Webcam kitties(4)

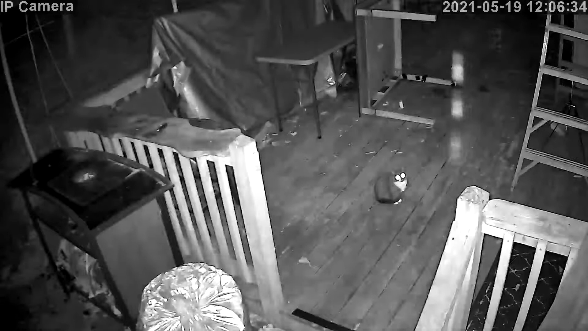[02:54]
Ну хорошо. Ну маленькая сидит на деке. Сейчас сидит на середине дока. А камера где? На дерево приходит. Вот где лестница подниматься на это самое, на дек. Умненько какая, камера крутится, она смотрит. Посмотри, какая красивенькая.